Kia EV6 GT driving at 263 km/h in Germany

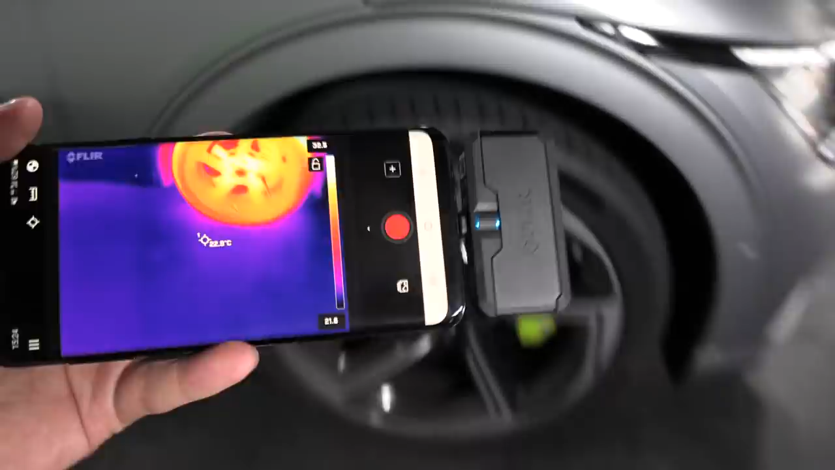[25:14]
And if you look at the tire, we can read around 40 degrees Celsius,
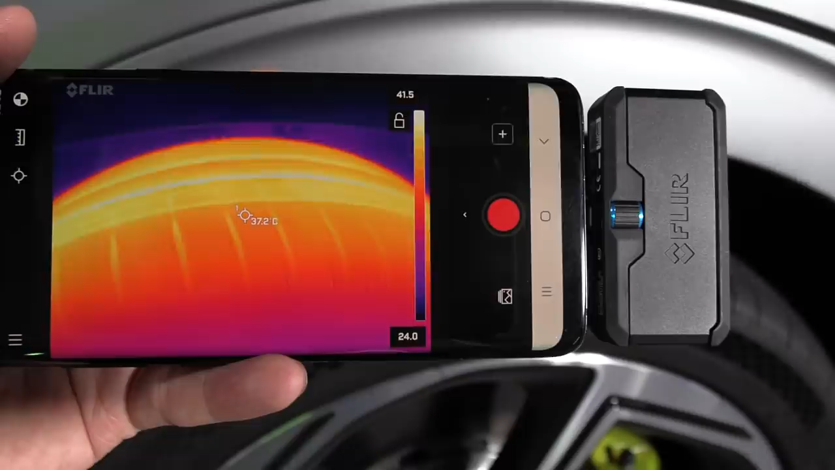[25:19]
On screen: spot 37.2°C
yeah, on the surface there. Huh.
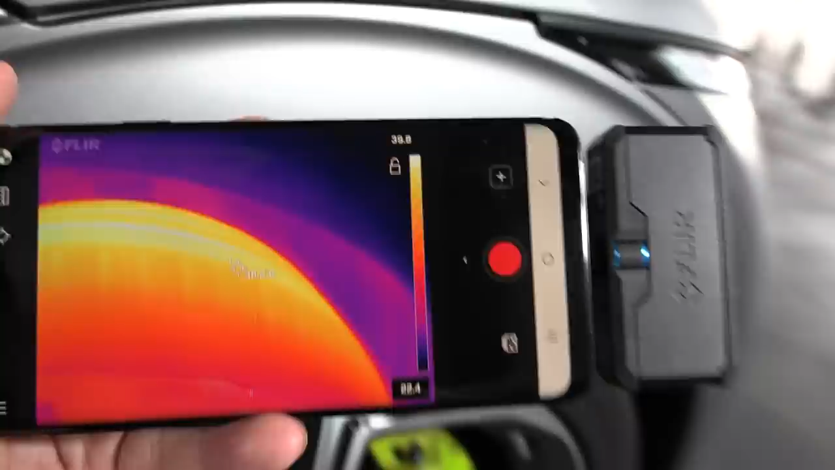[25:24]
So it's actually warmest on the in, on the inside there, 39, 40 degrees Celsius. Oh, sorry. 39 to 40 degrees Celsius. A little bit, I guess it just gets some natural cooling on the outside here. But then the brake disc is always tricky, you see, because it's reflective.
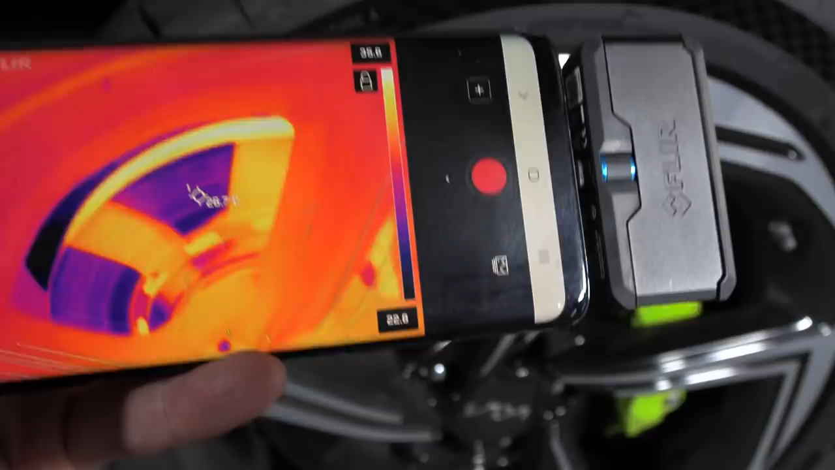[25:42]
So I'm not sure how the heck we're supposed to read,
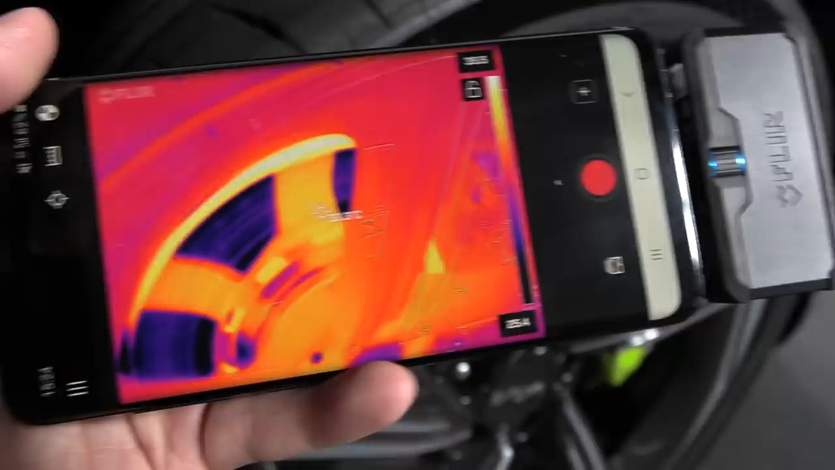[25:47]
oh, sorry, uh, the temperature here, but the closest one I get is 33 degrees Celsius.
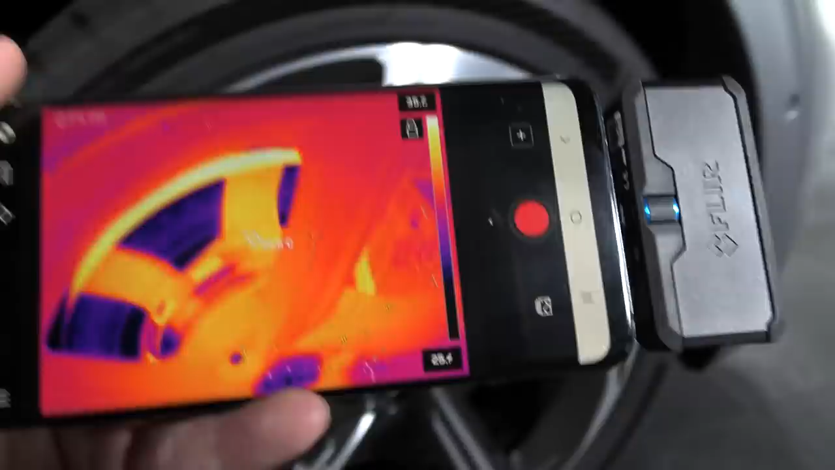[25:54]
And what about the brake caliper? Uh, I mean, one, one thing you can do is to put a tape,
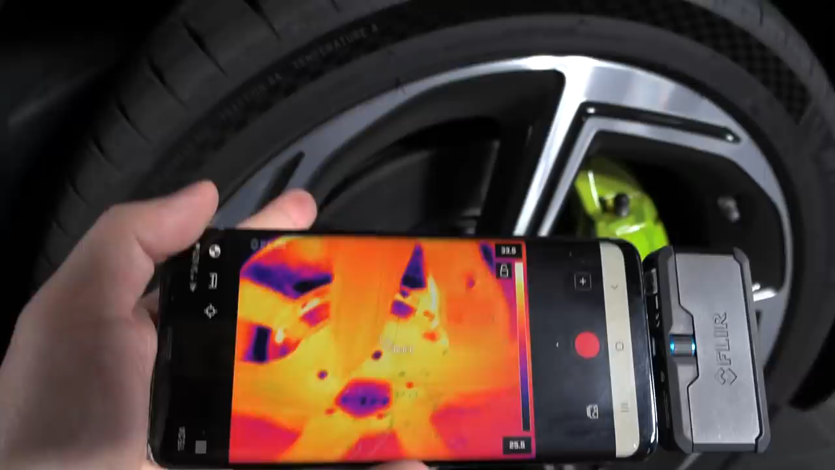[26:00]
like a masking tape over the brake disc, and then we measure it. But, uh, this is the closest we get. But they are quite big. I noticed that they're bigger than the regular one. Let's take a look at the back.
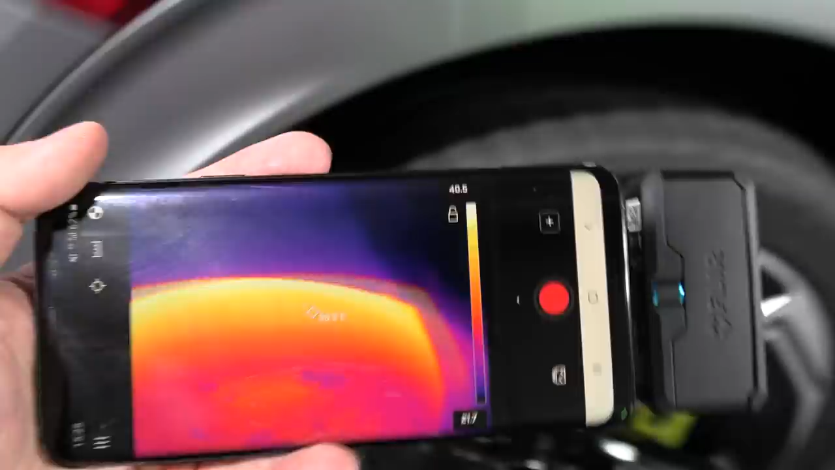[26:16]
The rear tires, actually the rear tires, they, they have way more power output. Oh, 42 degrees. Yeah. It seems like the rear tires are warmer, a little bit hotter than the, the back tires. Here's where all the power goes.
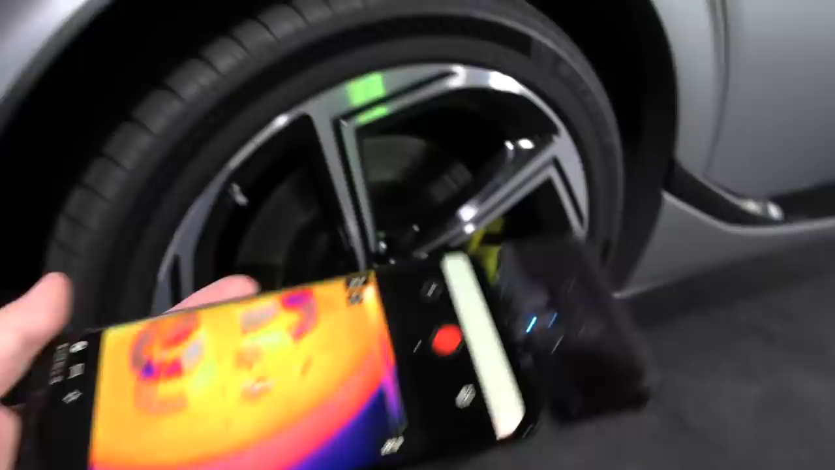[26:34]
Around 200, uh, was it again? 270 kilowatt, was it? In the rear.
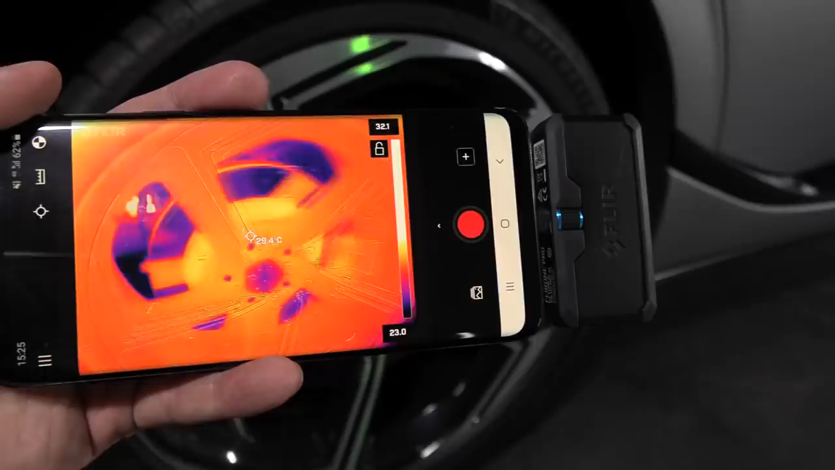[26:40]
On screen: spot 29.4°C
And then around 160 kilowatt in the front. Can we get any readings here? 32 degrees Celsius.
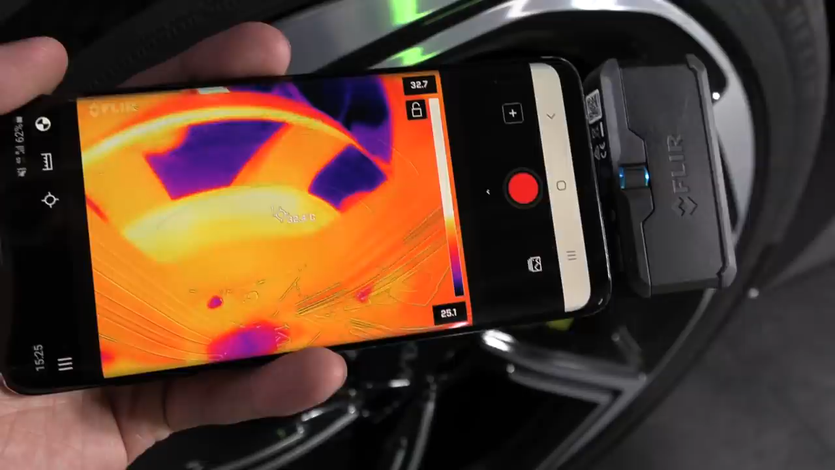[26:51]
Hmm. Okay. But, uh, we didn't break that hard. What kind of surface is that? Hmm. Okay. And also you don't hear any cooling going on right now.